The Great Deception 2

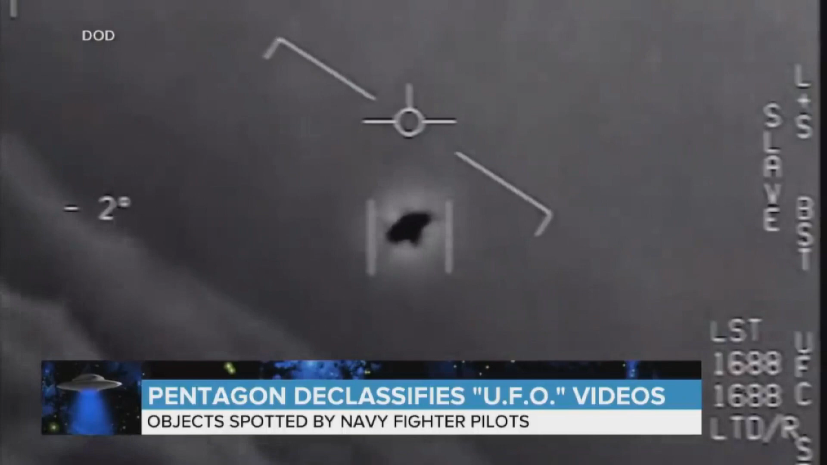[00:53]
It's verted. Two videos showing objects spotted by Navy fighter pilots during training flights in 2015.
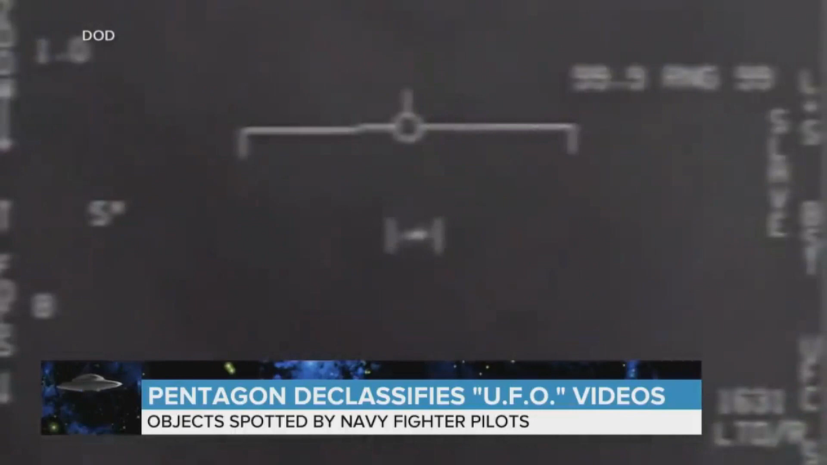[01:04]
And this one from 2004 showing an object about 40 feet long hovering about 50 feet above the water. Weird, right? Well, get this. The videos were previously leaked by a private company founded by Blink-182 rocker Tom DeLonge. Say it ain't so, I will not go.
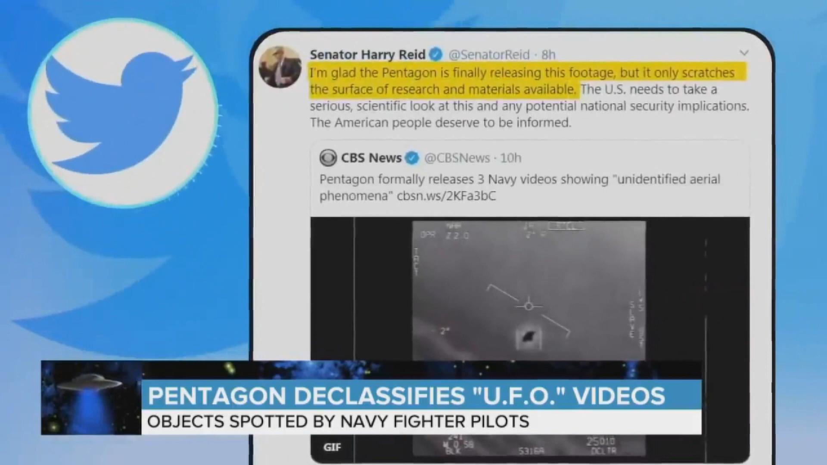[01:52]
I'm glad the Pentagon is finally releasing this footage, but it only scratches the surface of research and materials available. But the DOD not offering much more info, saying the aerial phenomena observed in the videos remains characterized as unidentified.
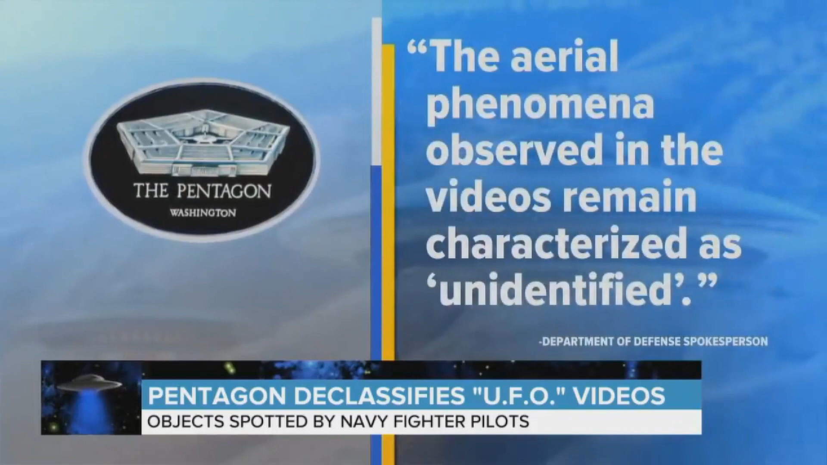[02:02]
Retired Navy commander David Fravor was piloting the jet in the 2004 video.
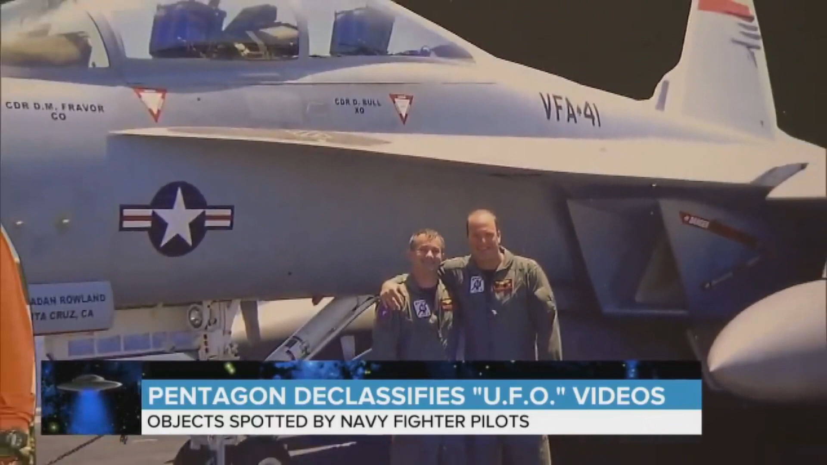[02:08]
And it's moving around, left, right, forward, back.
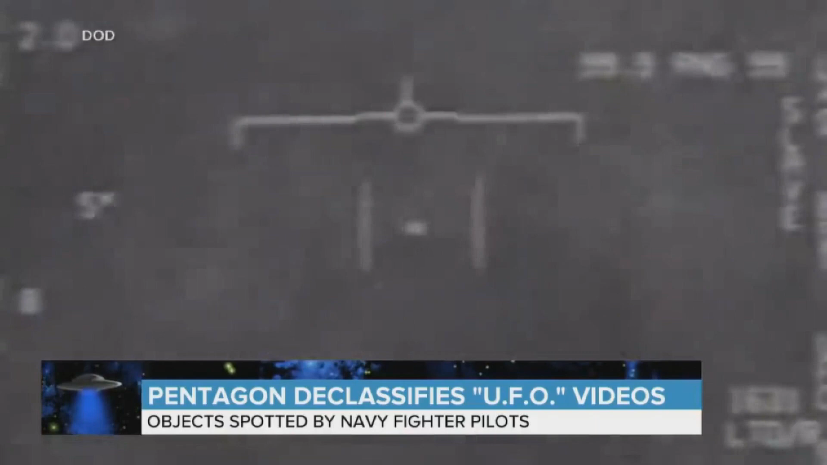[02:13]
The radar immediately starts getting jammed. All of a sudden, it takes off. A mystery of galactic proportions. There's a whole fleet of them. Look on the ASA. How do you explain a whole fleet of unidentified UAPs?